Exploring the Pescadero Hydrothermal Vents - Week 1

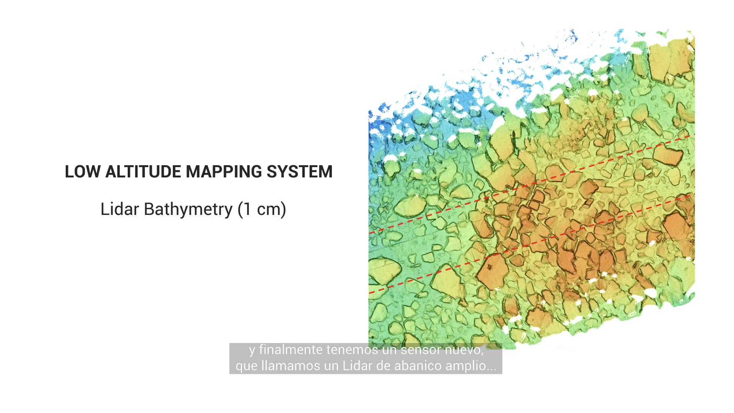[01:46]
So it is a laser scanner. With that we can map the sea floor from three meter altitudes at a centimeter scale of resolution.